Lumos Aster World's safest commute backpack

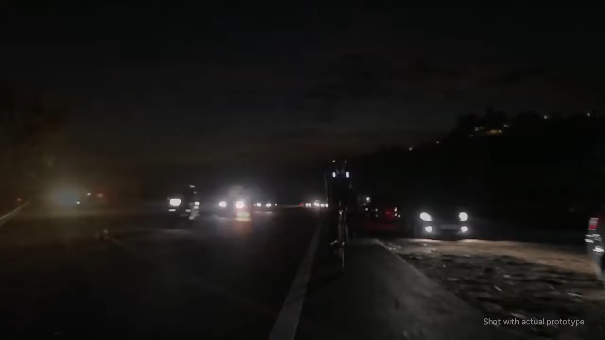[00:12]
Be visible from the sides and from a distance.
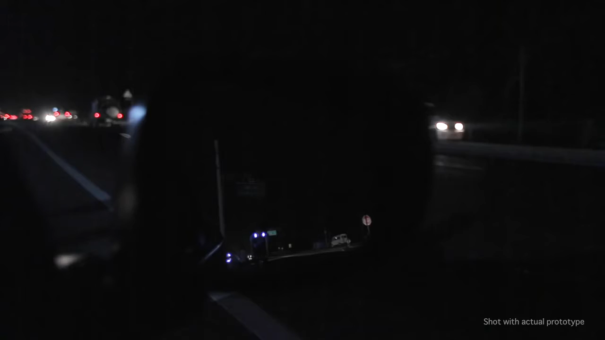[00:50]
Be seen in the rear view mirror with Aster's front lights.